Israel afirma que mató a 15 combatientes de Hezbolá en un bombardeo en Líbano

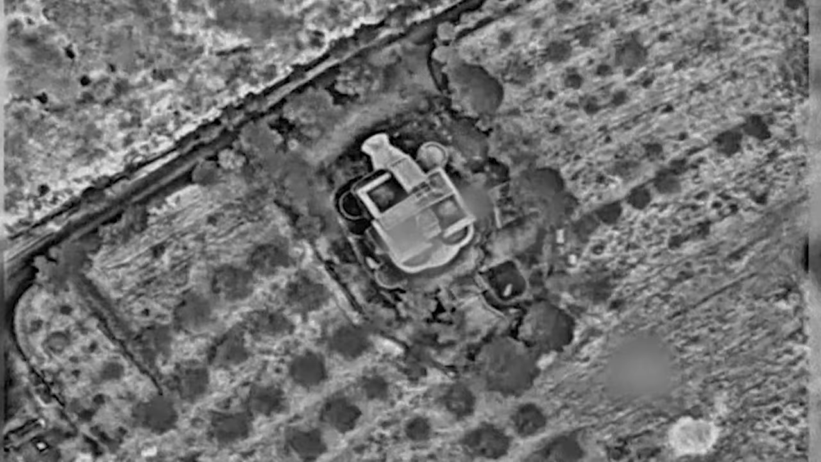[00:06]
El ejército indicó que el objetivo era un edificio de la alcaldía de Bin Shveil,
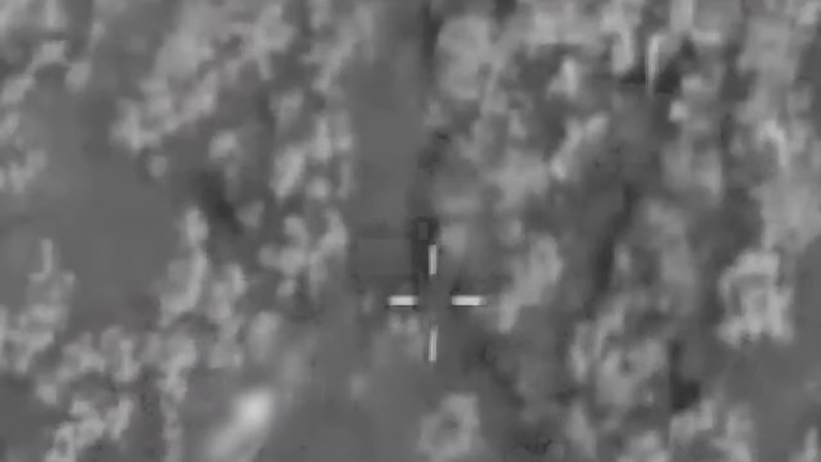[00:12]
donde según aseguró, estaban almacenadas grandes cantidades de armas del movimiento pro-iraní.